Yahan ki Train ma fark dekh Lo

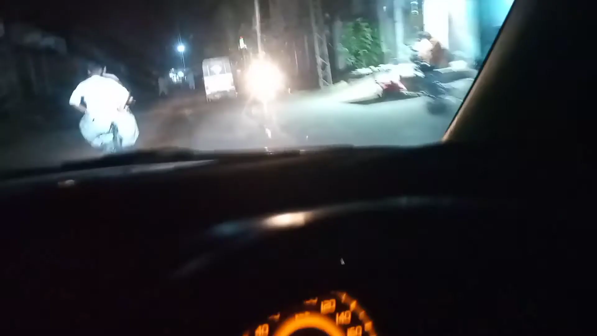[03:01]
लेके जा रहे हैं दोस्त की घर पे टंडो
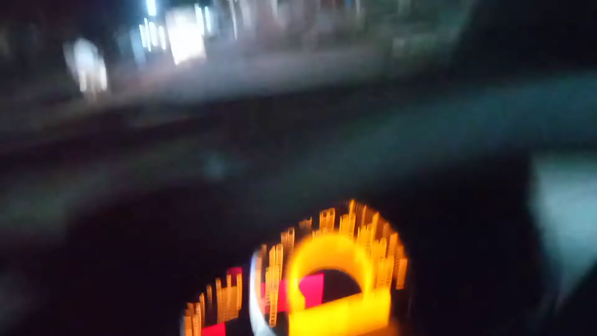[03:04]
जाम में छोड़नी है तो जह आप देख सकते हो गाड़ी पेट्रल वाला बीटर जो जटके
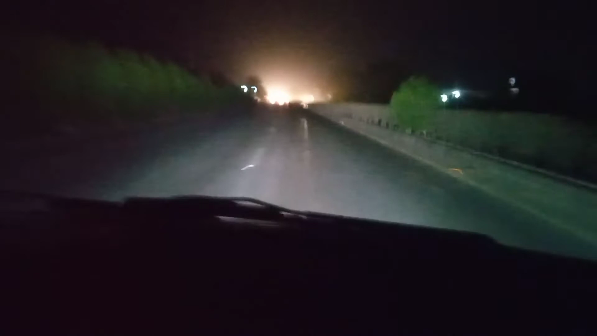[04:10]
है यार क्या करें हम बूल जाते हैं कि हमारे को वीजियो में उड़तों बोलना है तो भी हम पेट्रोल परवा के निकल चुके हैं सामने आएगा टूल इंशाल्ला दस पंद्रामेंट का रास्ता है फिर खेर खेरिया चुके
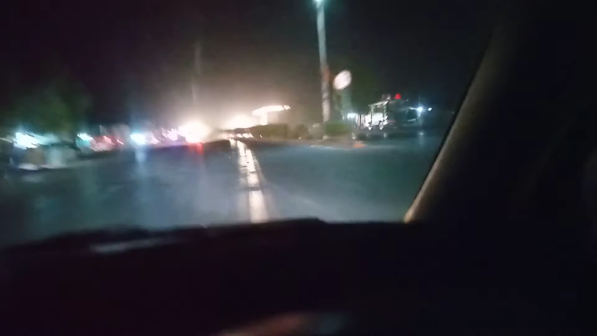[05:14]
करेंगे फिर इंशाल्ला है ज्याद ज्यादा मारे को तस मिंट लगेंगे ज्यादा मारे को लगेंगे 10 मिंट यह आ रहा है सामने टूल यह
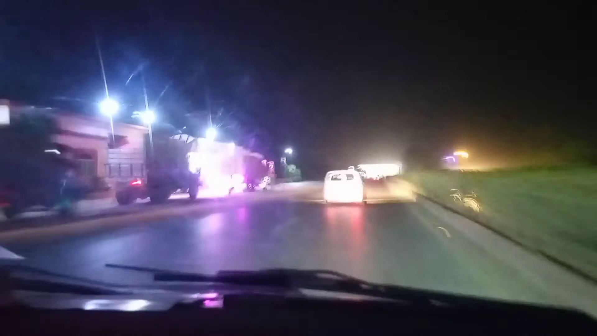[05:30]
इंशाल्ला काटा है कि ठचेकड़ी में है और है अगे अलकुत अगरी है दूसरे गाड़ी हमारी है एक और पिछे एक और फिलतो है और एक हमारे
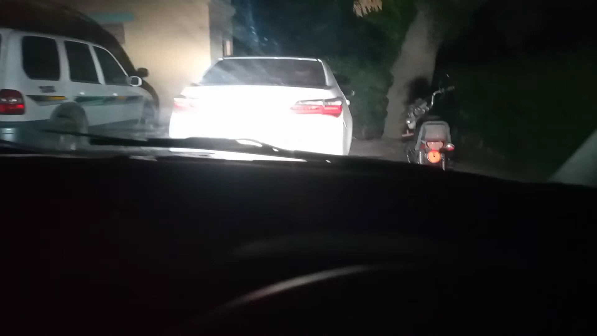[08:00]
यह गड़ियां में खड़ी वी हैं हम खेरिवाफ से गर पहुच गए हैं तो एक्ट वीडियो में मिलेंगे असलाम अलेकूम याली मदाद